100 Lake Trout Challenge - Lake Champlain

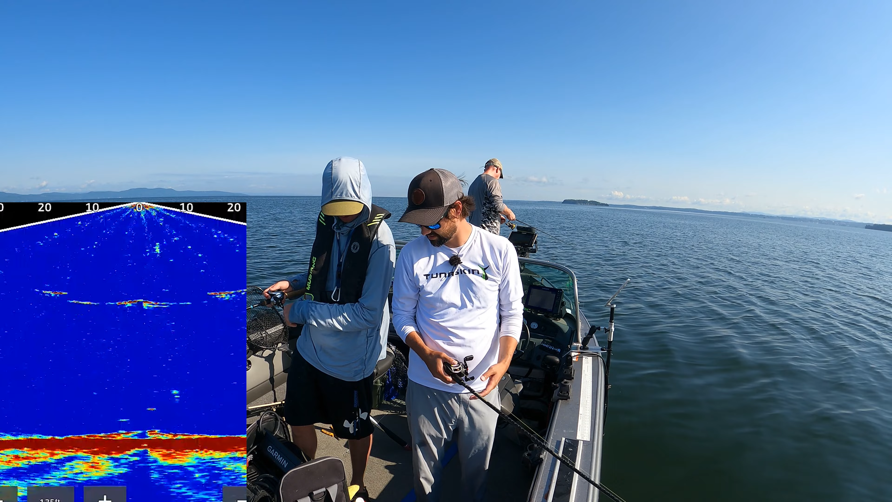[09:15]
Yeah, it was mirrored on. Turn the game down, a little smidgen.
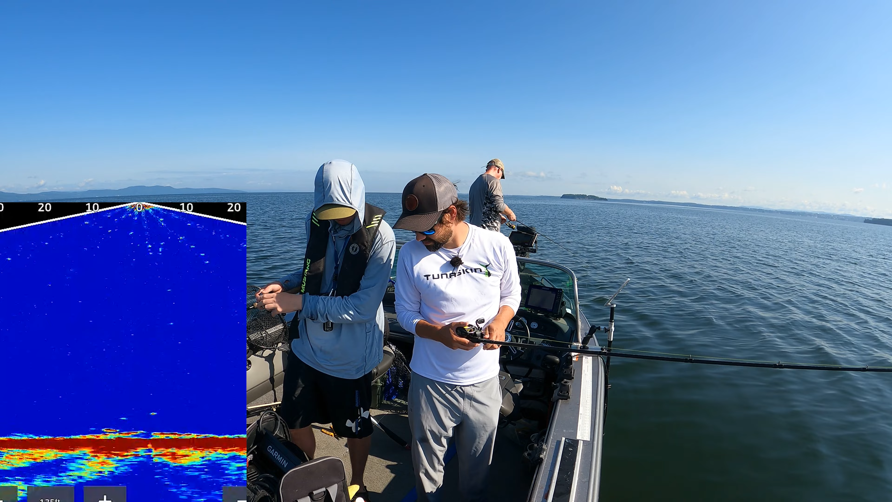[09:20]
Oh. Oh boy, he's going. He's on. He's on. He's on 10 times over. Big one. Yeah. Oh my goodness. This is exhausting, guys. But in a good way. Big one, guys. This one thumped it in 120 feet of water.